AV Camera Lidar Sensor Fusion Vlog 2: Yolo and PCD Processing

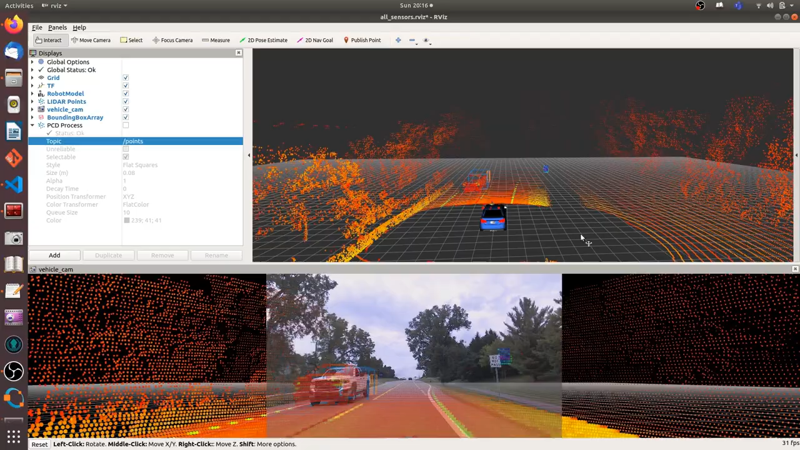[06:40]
After I filter out the smaller bounding box and the larger bounding box. Now it only shows some vehicles and the traffic sign.
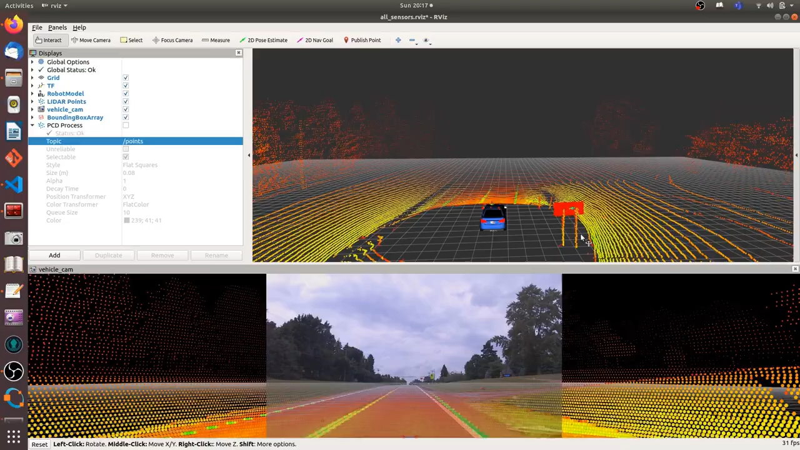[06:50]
Let's run the 2D image detection and classification node.
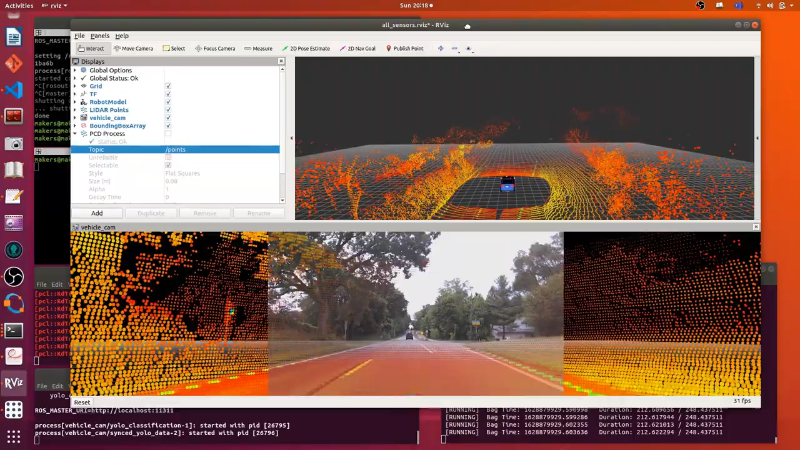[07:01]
The EULU convolutional neural network. The EULU convolutional neural network.
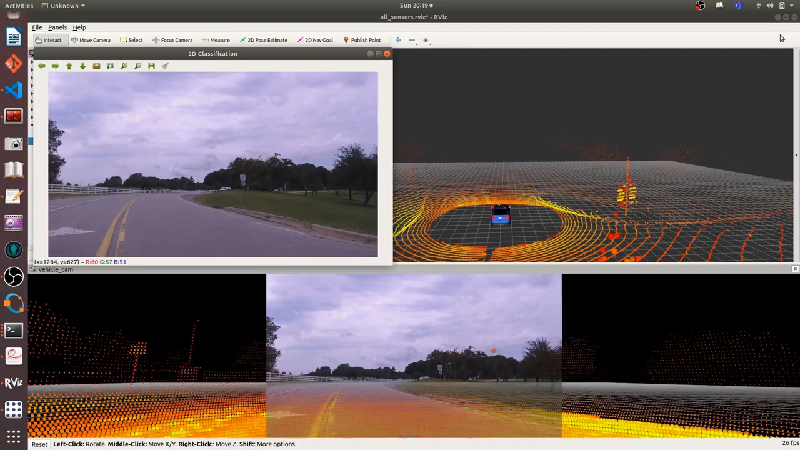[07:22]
This is the idea of LiDAR and camera sensor fusion.
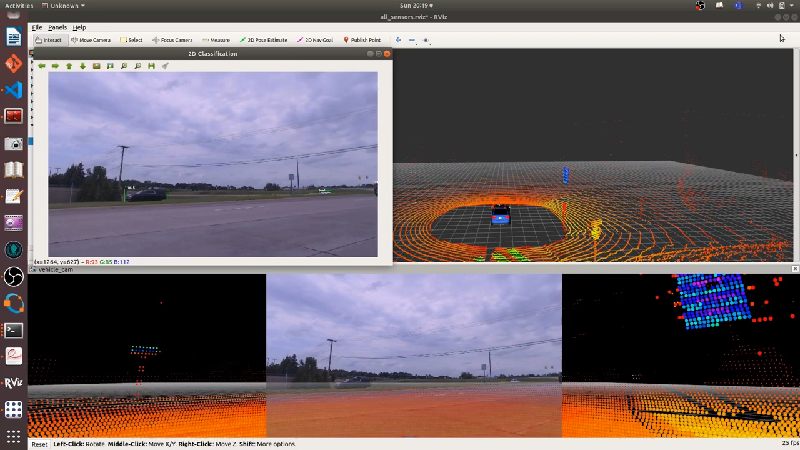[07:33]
So we combine different information together. Camera we can use in convolutional neural network to classify and detect 2D image. And LiDAR can provide decent information from the vehicle to object. If we combine these two information together, we can get an object.
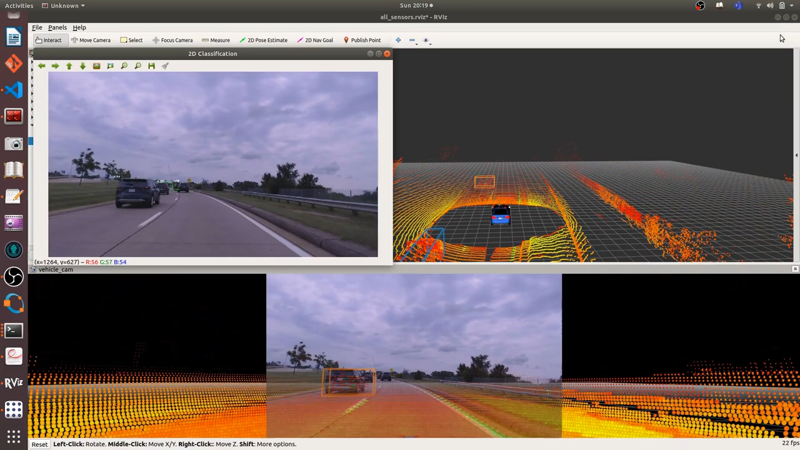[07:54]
Where it is and what is this object.
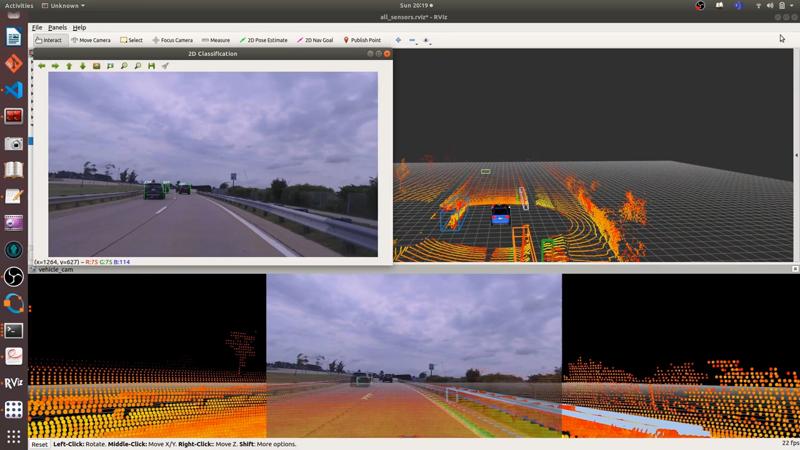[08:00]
Currently I analyze 2D information and 3D information separately. So next step is integration 2D bounding box with 3D bounding box. And then do some fusion analysis.